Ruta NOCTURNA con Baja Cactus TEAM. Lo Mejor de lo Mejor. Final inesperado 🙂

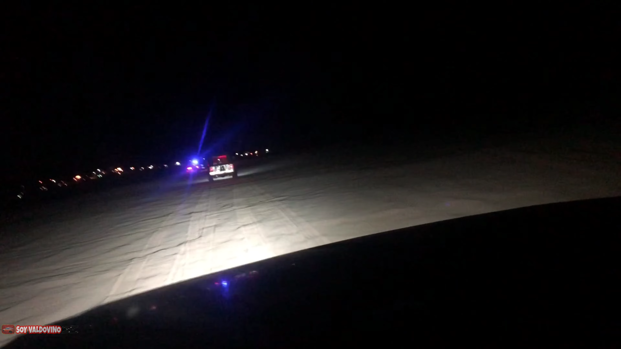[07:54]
ah, sí, porque estaba grabando, ¿no? Todos traen su barra LED, tipo estrobos policial. Pero, pues yo traigo
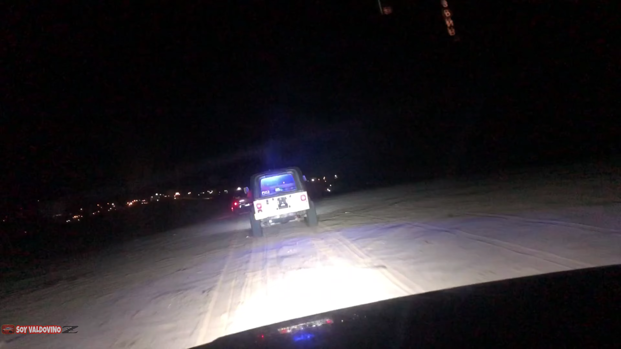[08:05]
mi flojera nada más. Pero bueno, aquí andamos.
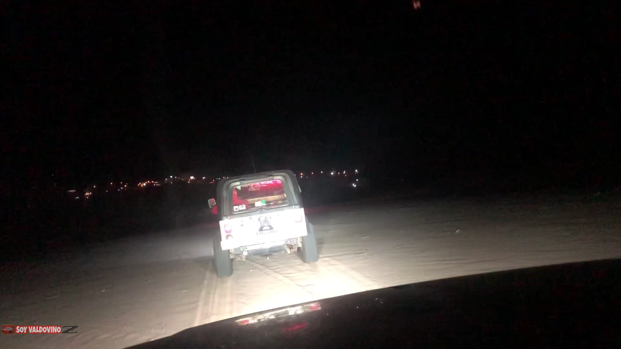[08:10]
A ver, déjenme algo para acá para que vean ustedes cómo va la fila, miren. ¿Para que no? Aquí empieza la ruta, amigos. No hay pa' más. No hay pa' más, dijo el Pit. Esta es la ruta, mi gente. Ya empezamos aquí. Empezamos por las dunas.
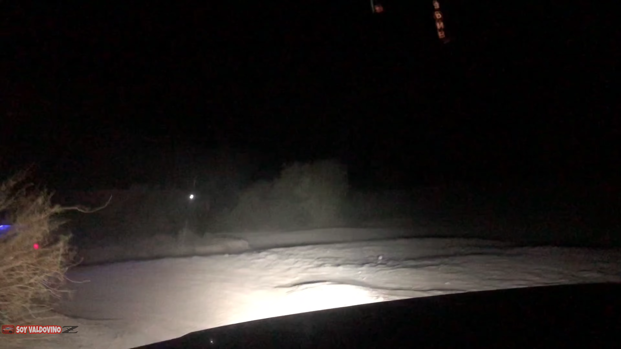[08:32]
Y vamos a terminar, creo que aquí también, ¿no? Primeramente Dios, ahora ahí terminemos.
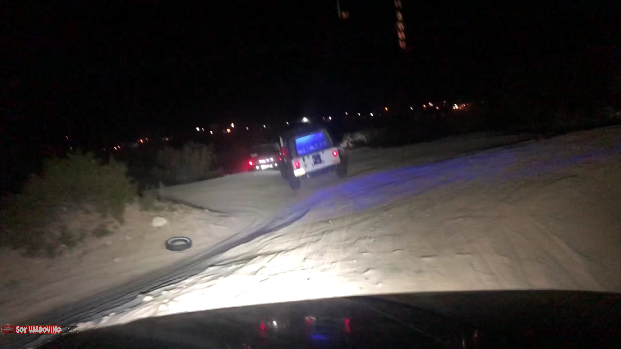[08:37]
Ya está toda la ruta. Aquí vamos a pasar para atrás. Llenamos para la casa.
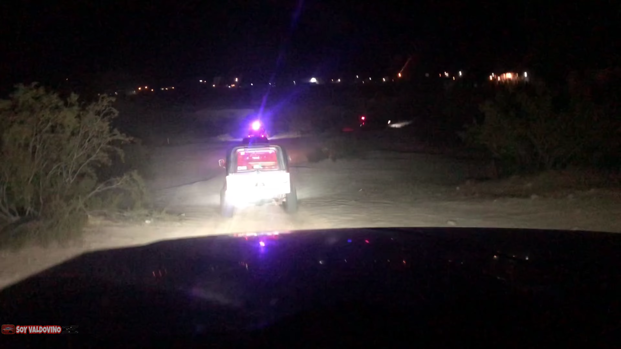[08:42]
No, si va acá, está chido. Vamos a por abajo el túnel. ¿No?